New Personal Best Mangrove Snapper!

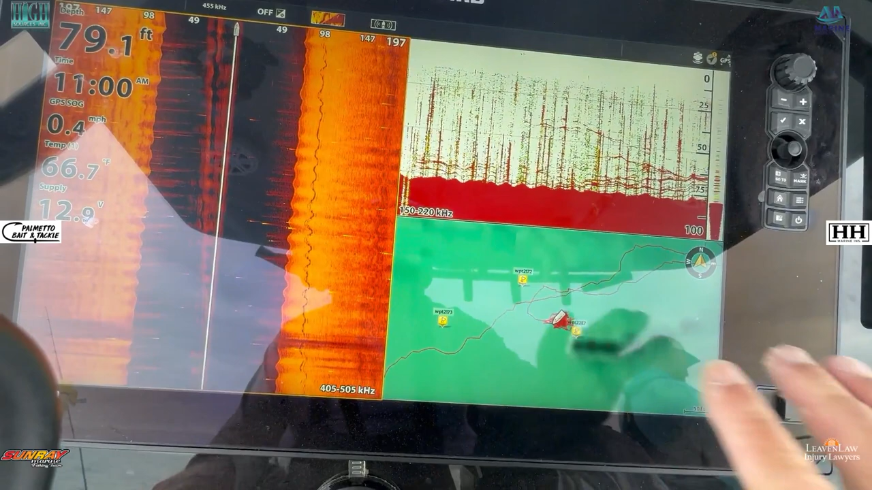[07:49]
On screen: depth 79.1 ft, speed 0.4 mph
Again, we can see that there's a ledge, and this ledge is actually running this way.
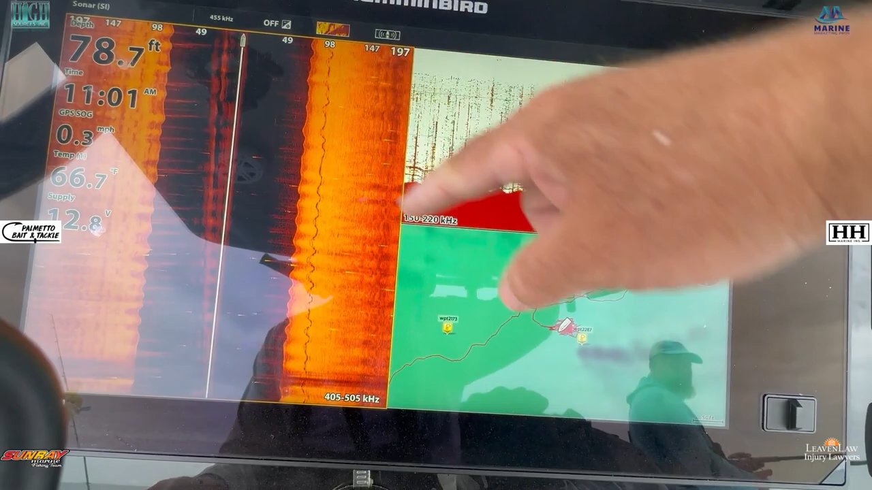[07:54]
On screen: depth 78.7 ft, water 66.7°F
So we're set up right on the edge of it, and that's why we're catching another hogfish.
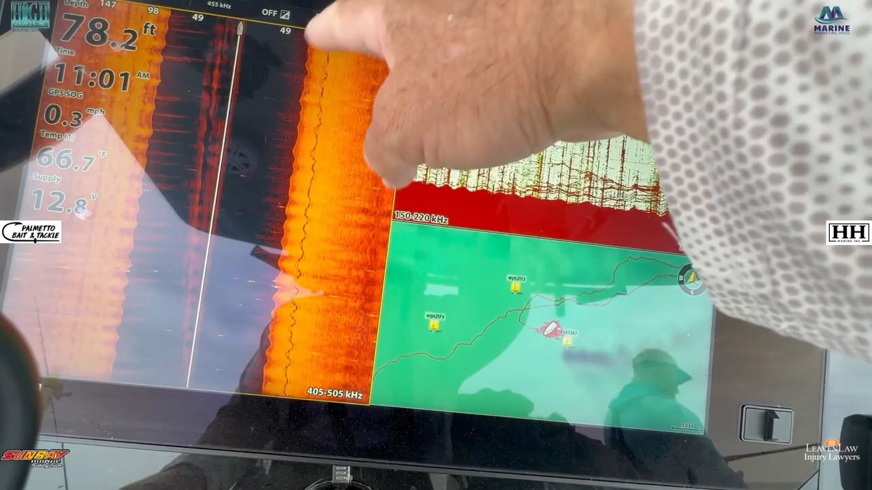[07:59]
On screen: depth 78.2 ft, water 66.7°F, speed 0.3 mph
That's why we're catching so many mangrove snappers, because we're right on that ledge.
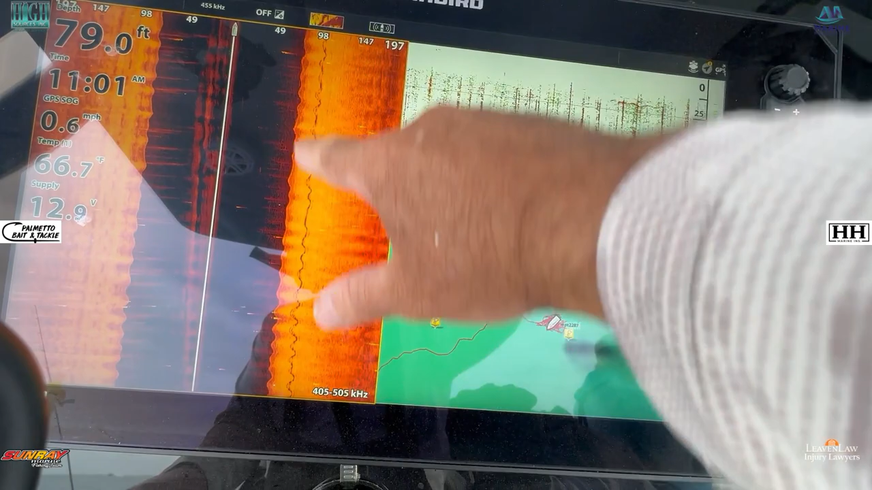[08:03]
On screen: depth 79.0 ft, water 66.7°F, speed 0.6 mph
We're in 70.
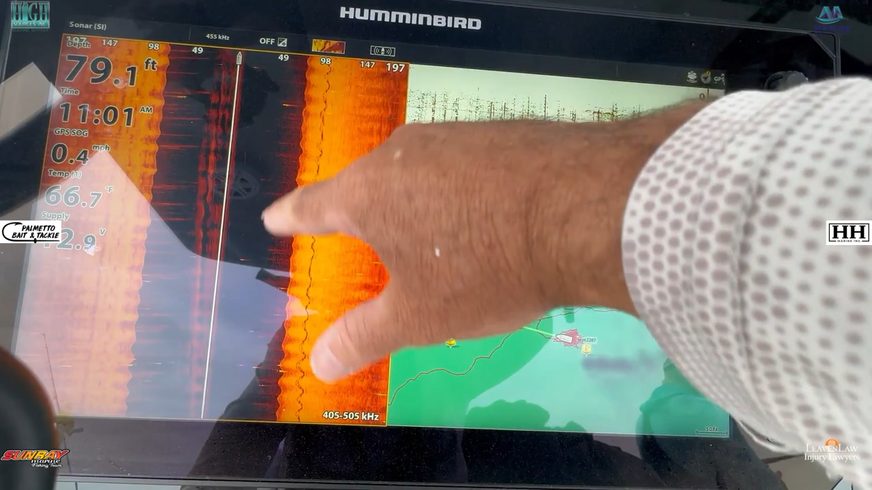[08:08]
On screen: depth 79.1 ft, speed 0.4 mph
Almost 80 feet of water, so we're about 18 feet from the main ledge there, so we're right on the edge of it.
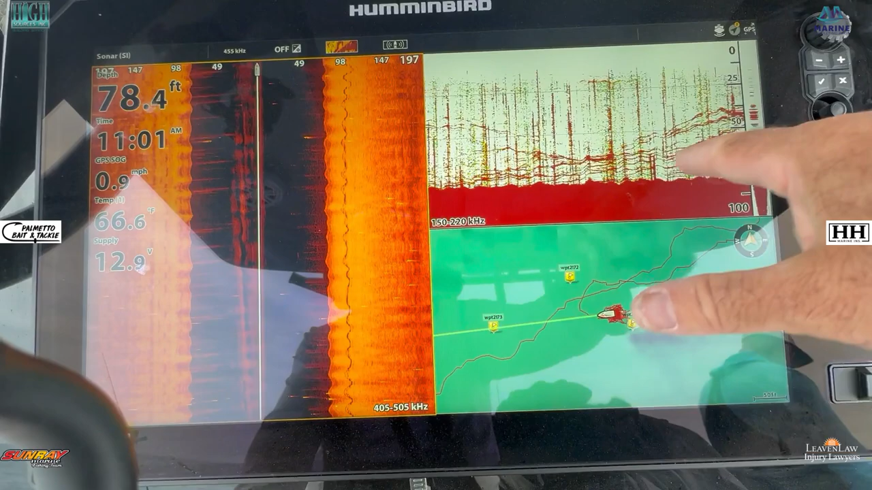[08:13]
On screen: depth 78.4 ft, water 66.6°F, speed 0.9 mph
And you can see right here, this is a big thing right here.
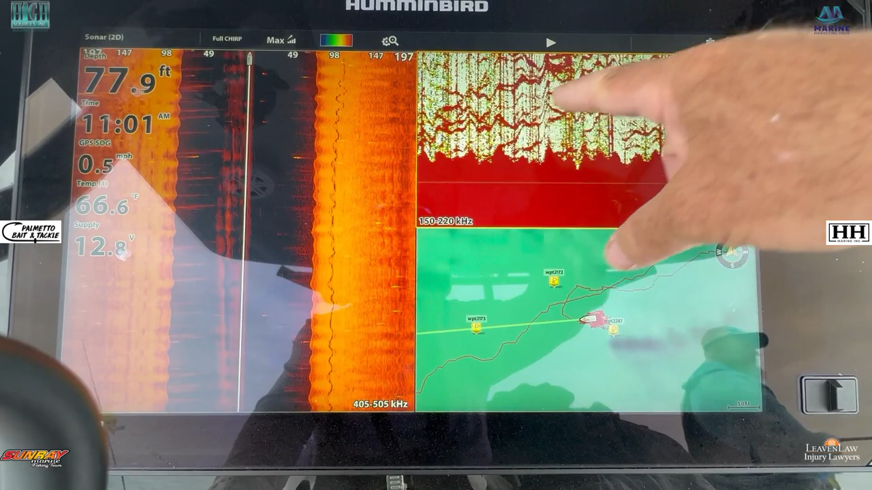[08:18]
On screen: depth 77.9 ft, water 66.6°F, speed 0.5 mph
This is all snapper coming up in the water column. So that's when you're looking for mangrove snapper, that's definitely what you want to see.
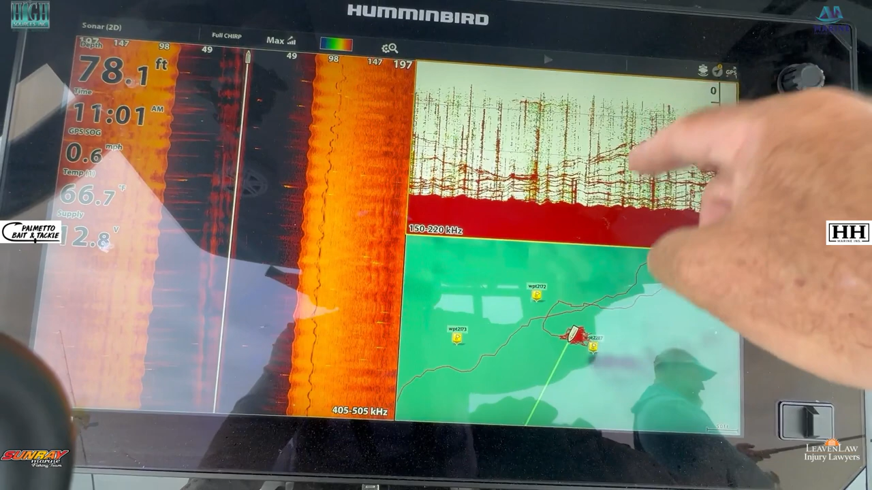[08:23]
On screen: depth 78.1 ft, water 66.7°F, speed 0.6 mph
And we're not even chumming that much, we're just chumming very little. Again, you can see how they're coming up. We're coming into a major feeding time.